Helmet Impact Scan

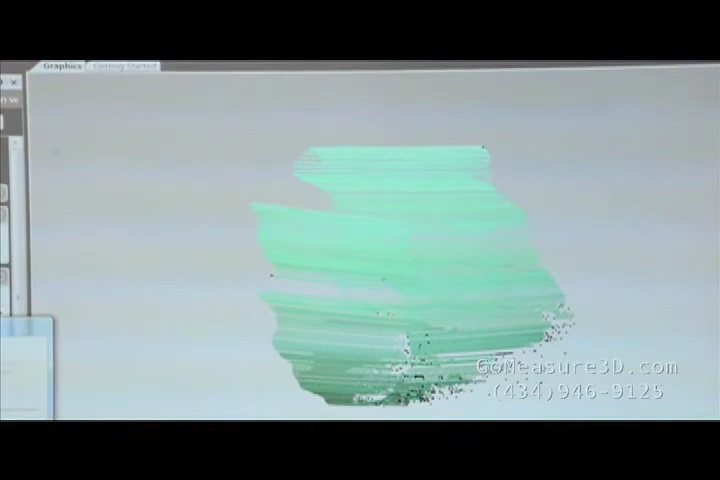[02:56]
It's much like spraying automotive paint or just filling in the area with collected data.
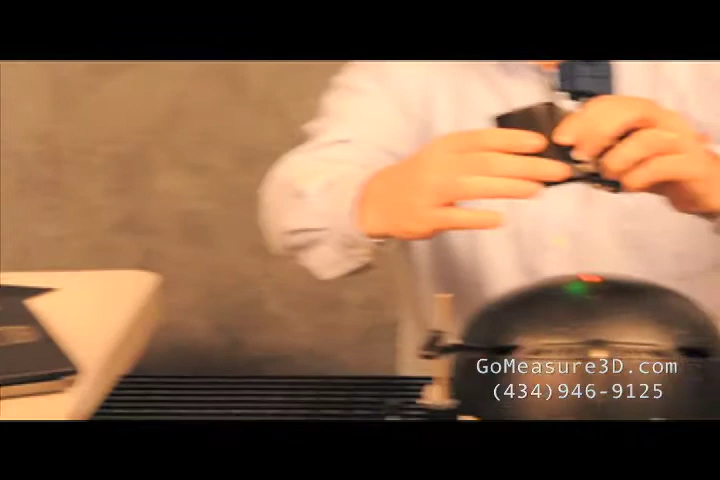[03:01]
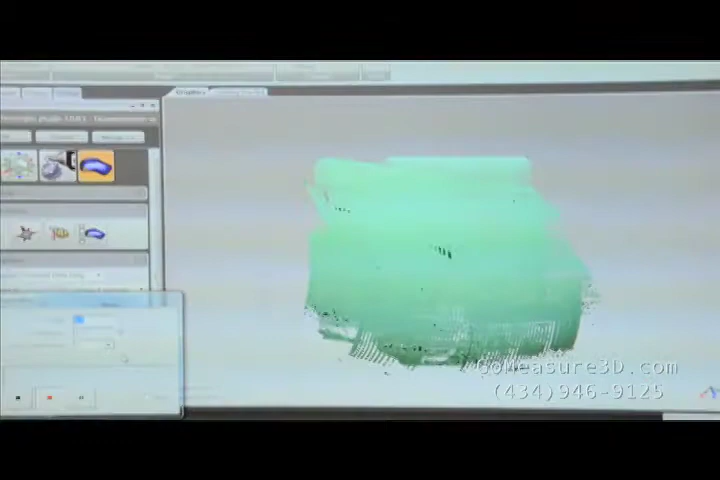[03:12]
Okay, that should be enough data for us to do our little experiment.